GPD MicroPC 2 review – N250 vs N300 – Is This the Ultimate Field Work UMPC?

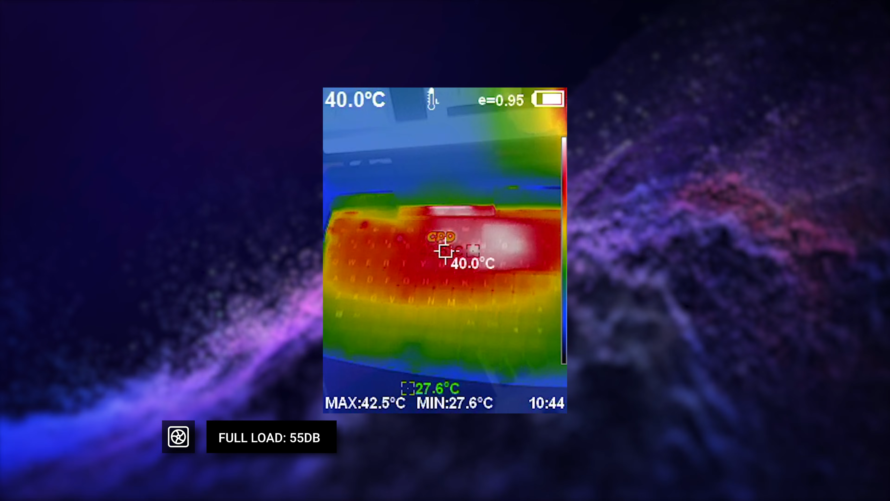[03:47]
On screen: spot 40.0°C, max 42.5°C, min 27.6°C
decibels fan noise on full load and 53 degrees c highest temperature so it's both quiet and cold